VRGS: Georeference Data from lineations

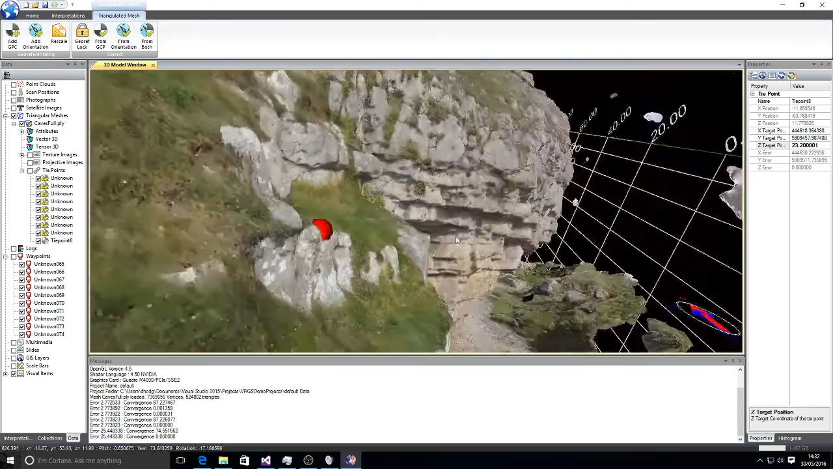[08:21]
The line that you see is the difference. Or the vector between the current position and the target position.
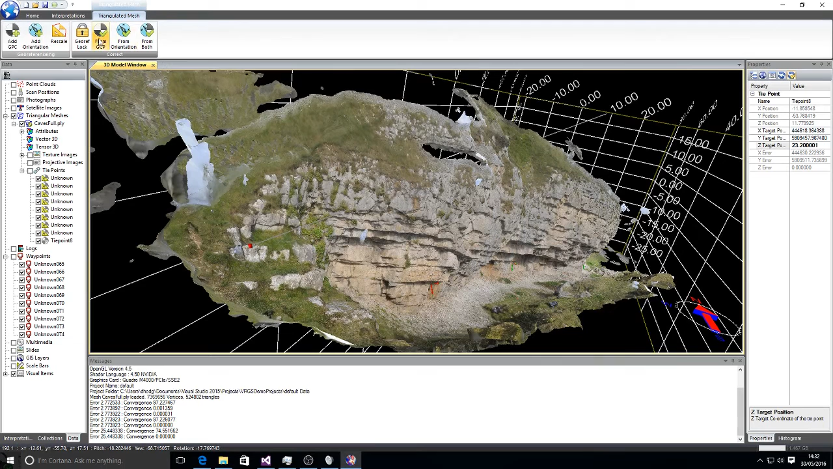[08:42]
And the target position is a huge distance away because these are in UTM coordinates. Now we've got a single GCP in. We've now got our correct from GCP button available. We select that. The model disappears from the screen. Right click.
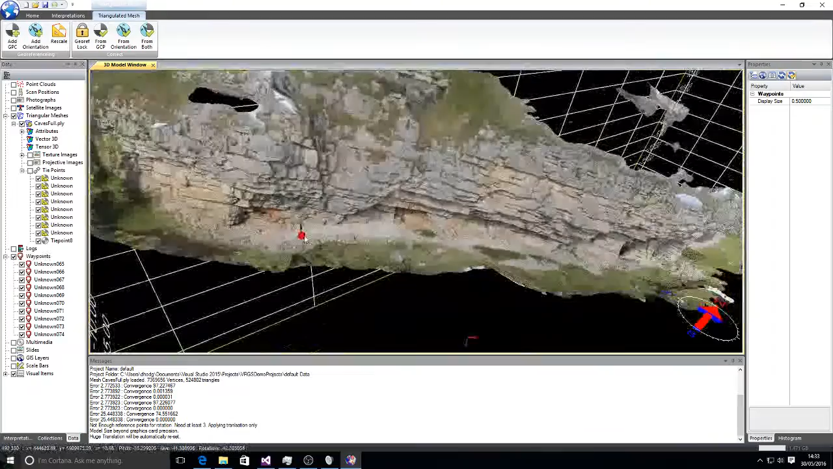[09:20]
And there's our control point. You can see how inaccurate the waypoints are here. These are all waypoints taken from the using the Garmin handheld GPS.
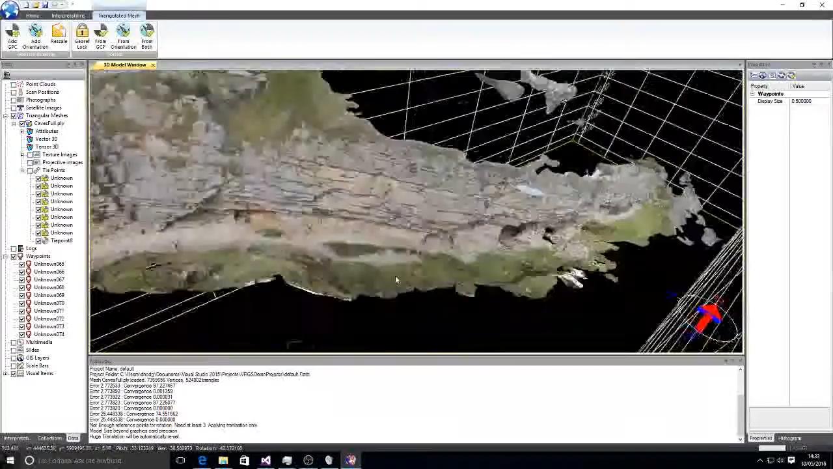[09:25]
It's just a normal GPS. So the accuracies aren't that great.
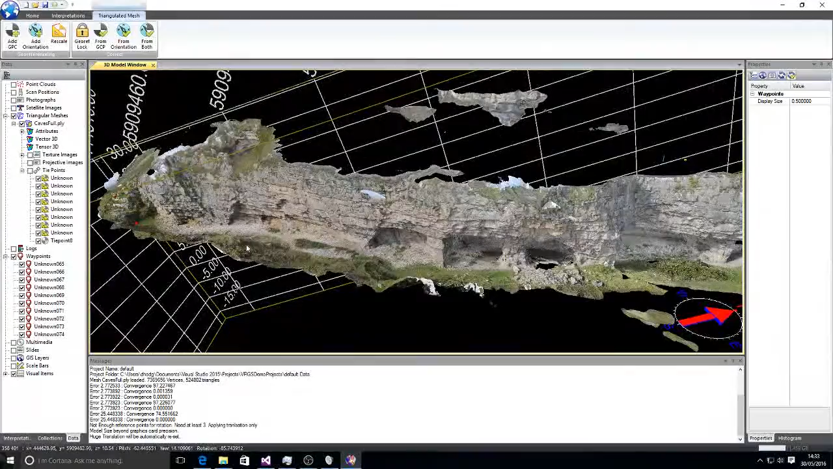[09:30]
But the positioning, the orientation data is better using the plunge
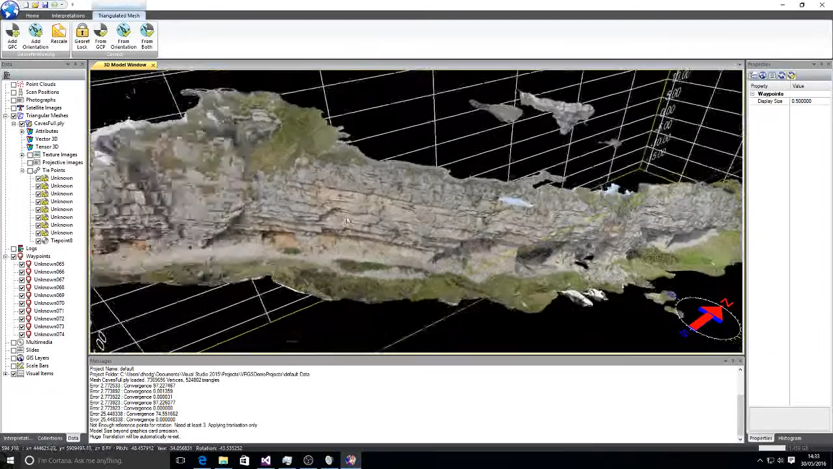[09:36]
method than it is extracting data from this kind of GPS.
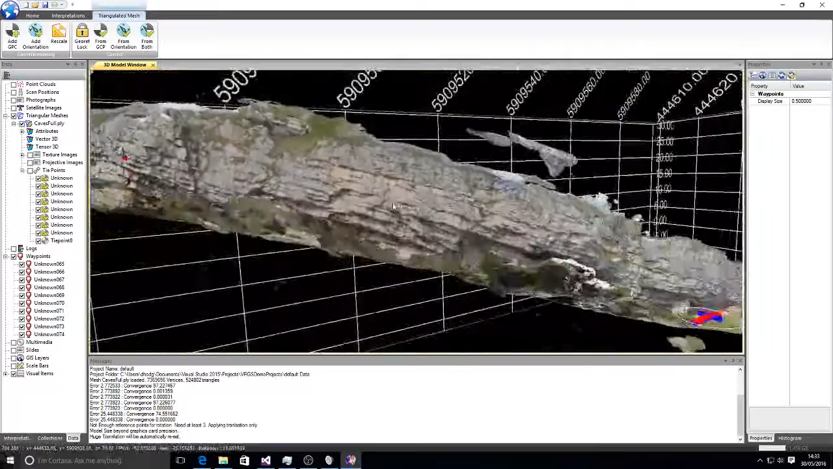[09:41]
So that's our data fully georeferenced and we're ready to start interpreting it.